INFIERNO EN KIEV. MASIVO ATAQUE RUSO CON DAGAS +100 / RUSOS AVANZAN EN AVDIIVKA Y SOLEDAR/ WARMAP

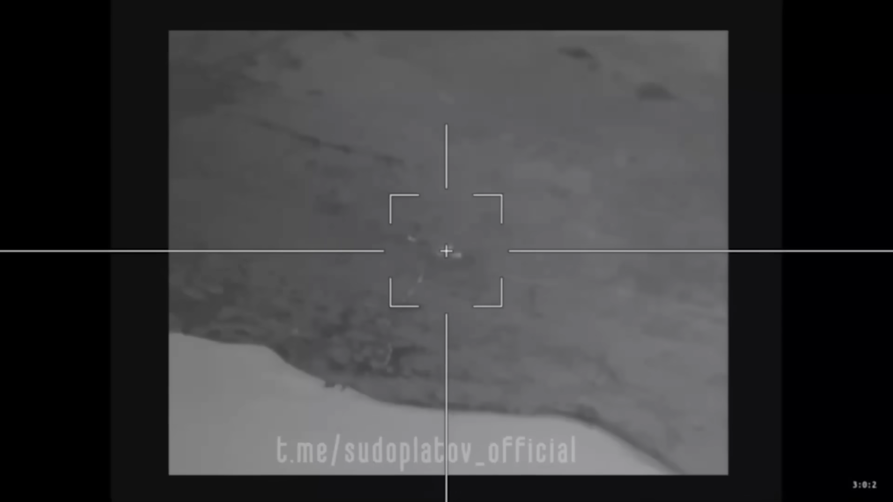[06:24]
Fíjense, uno de estos primeros videos acá que nos comparten en la red es sobre la acumulación de tropas hacia el margen izquierdo.
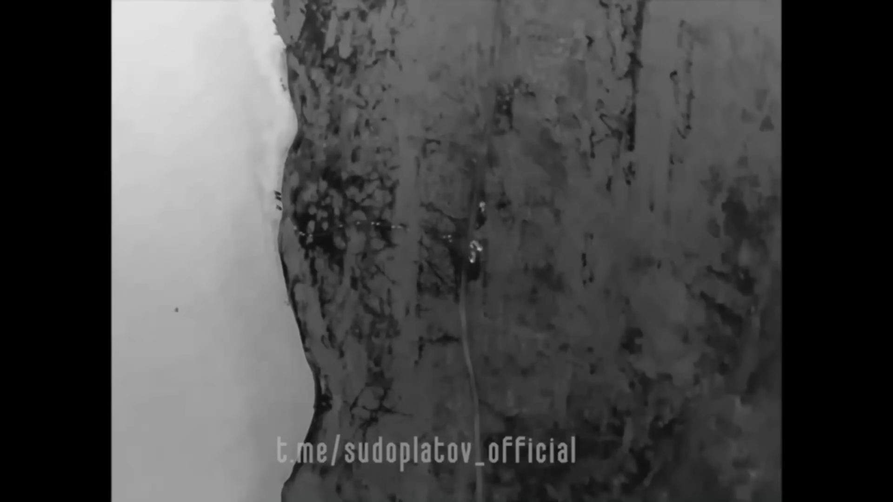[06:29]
Allí se aglomeran las tropas ucranianas
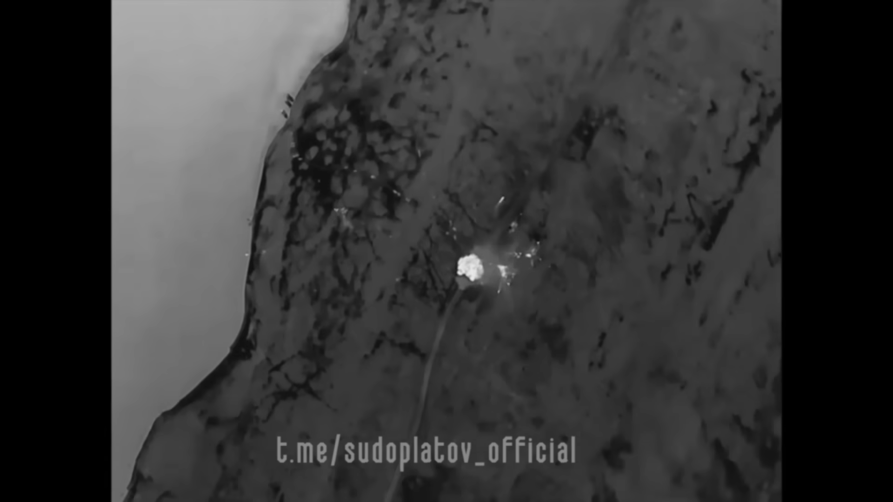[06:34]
y allí fueron atacadas por drones lances ruso.
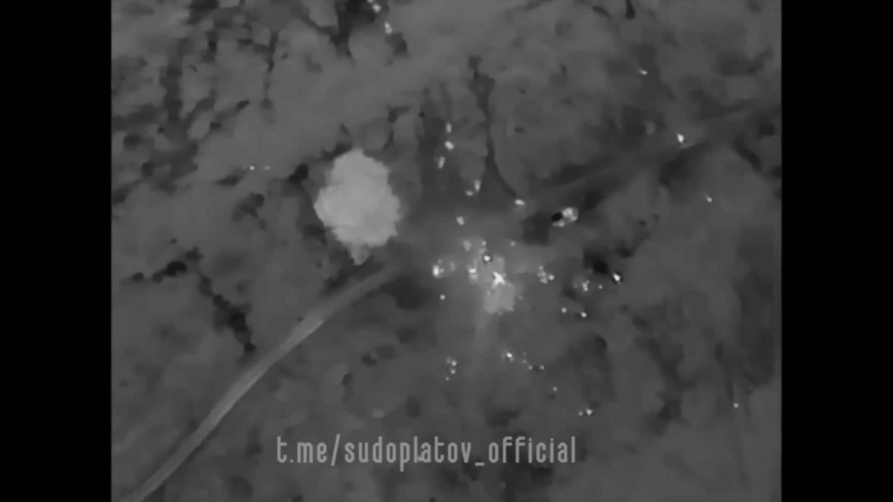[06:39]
Y posterior a este ataque,
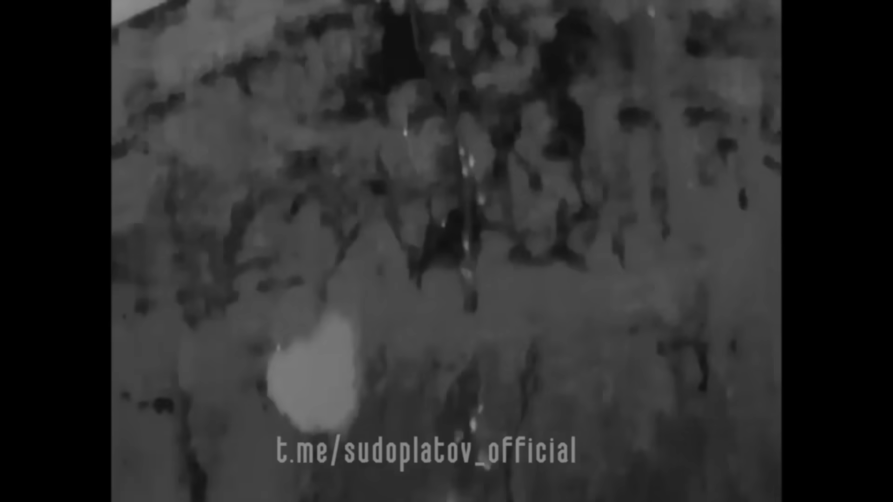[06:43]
algunas de estas tropas intentaron avanzar en lanchas rápidas a lo largo del Dieper y los ríos circundantes.
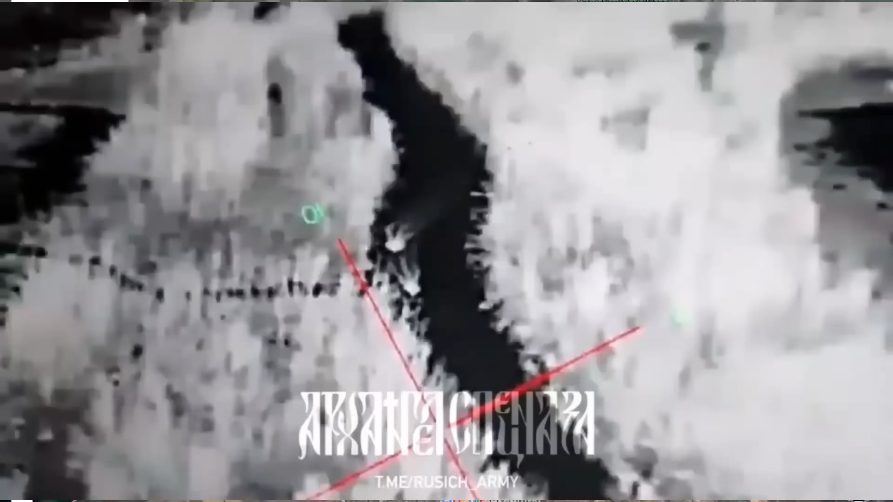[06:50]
Y también allí pueden ver el video cómo son recibidas estas lanchas rápidas por la artillería rusa y drones del tipo FPV.
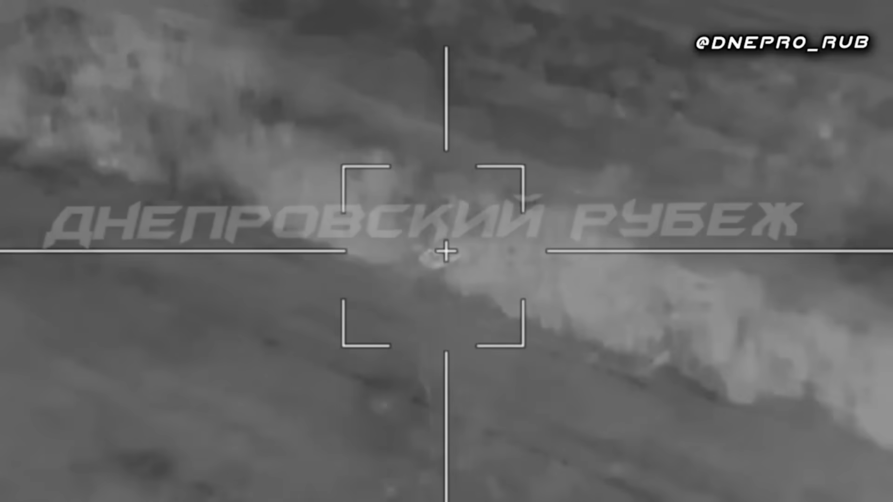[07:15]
Allí un drone lances ruso ataca a
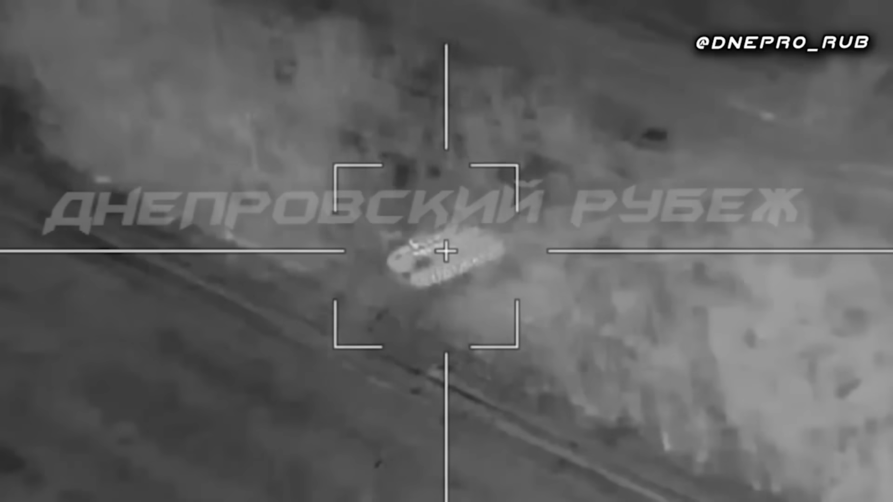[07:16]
un obús autopropulsado 2S1 de las Fuerzas Armadas Ucranianas.
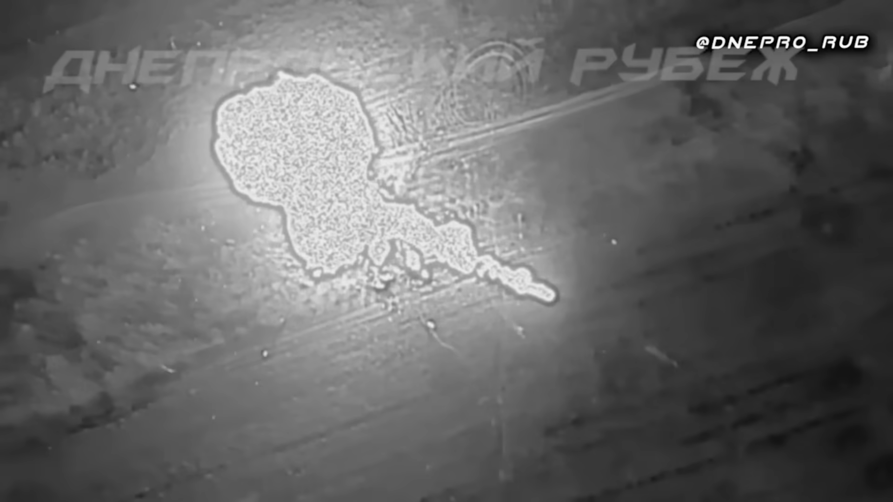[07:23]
Fue derrotado en el margen derecho, repito, en la ciudad o cercana a la ciudad de Tyajinka.
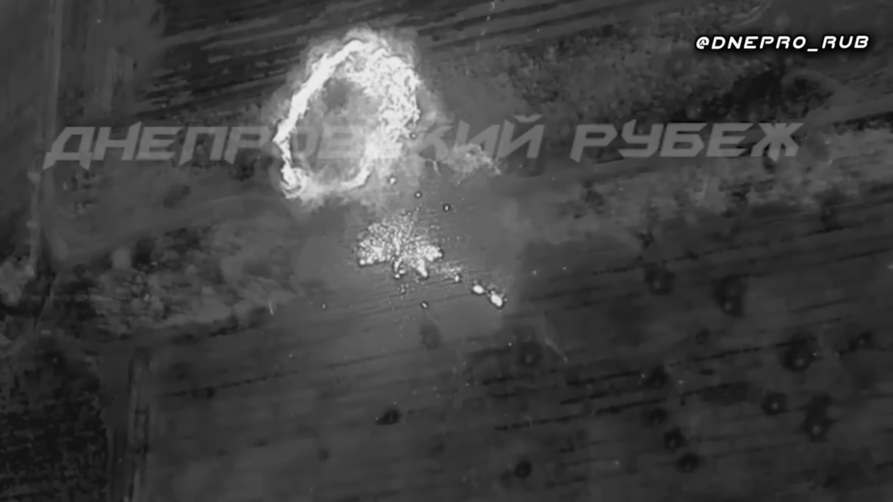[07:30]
Allí, pues, vemos el video en el momento que impacta el drone lances ruso contra este obús autopropulsado Vosdiska.
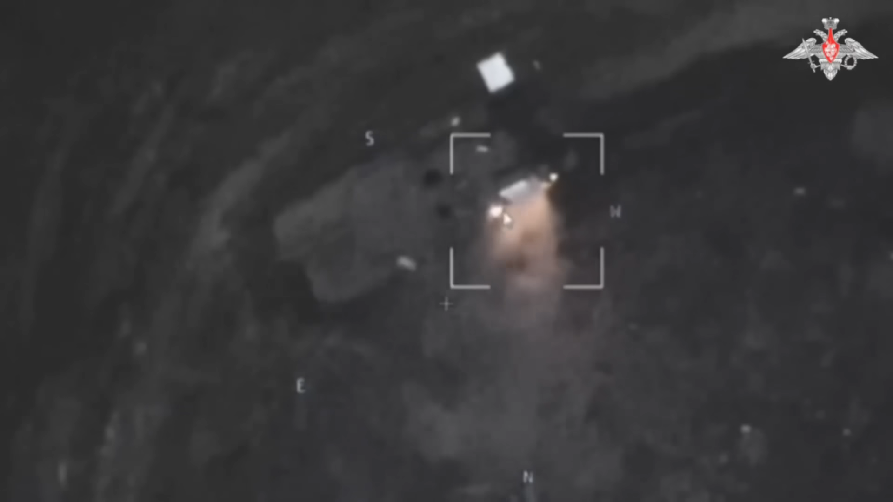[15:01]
Acá tenemos el punto exacto donde ocurrió este ataque
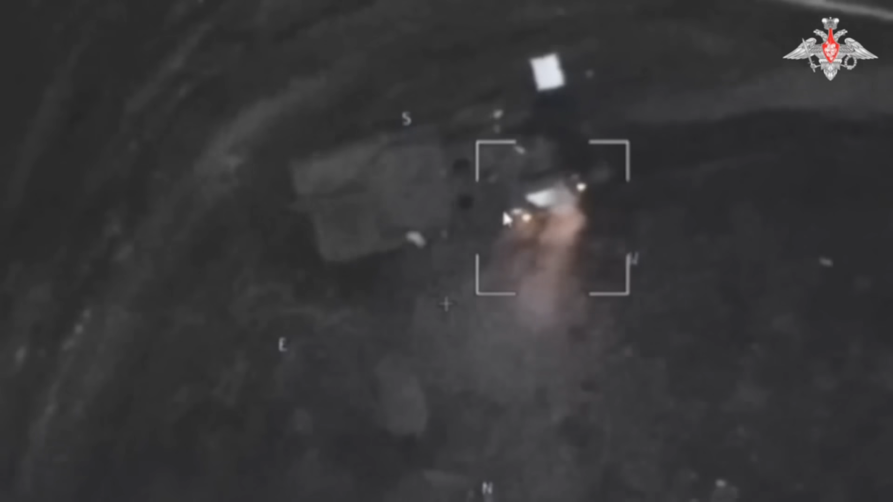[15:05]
a los tres tanques Leopard de modificación sueca.